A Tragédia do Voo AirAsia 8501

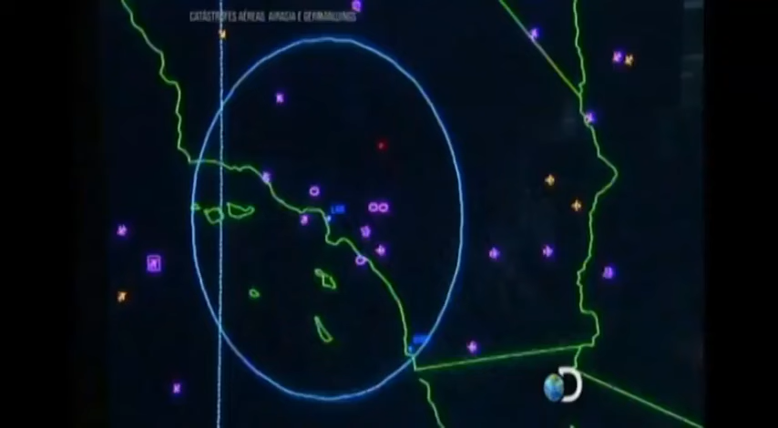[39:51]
Com informações a cada segundo, os controladores de tráfego aéreo vão estar equipados para responder mais